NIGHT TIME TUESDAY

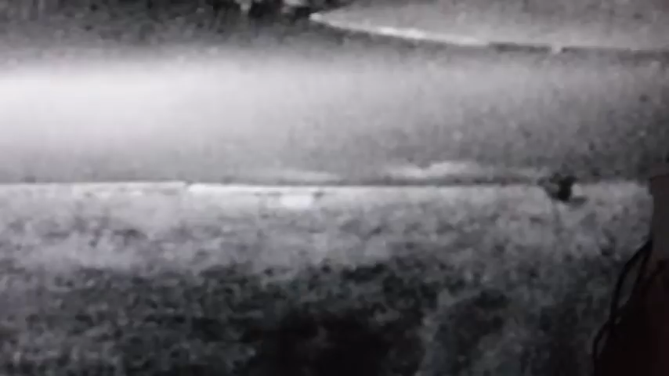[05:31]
What's going on? Oh, you little stinker. Are you the one that dug up the backyard last night? It didn't look like your holes.
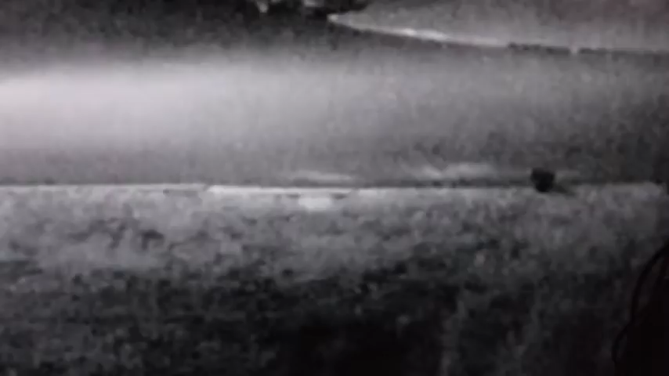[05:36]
They look more like raccoon holes.